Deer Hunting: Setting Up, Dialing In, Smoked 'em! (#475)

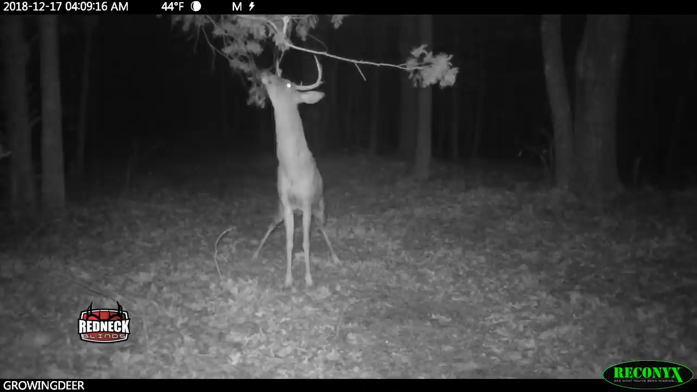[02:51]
I wasn't surprised when the images showed most deer activity was at night and or in the timber.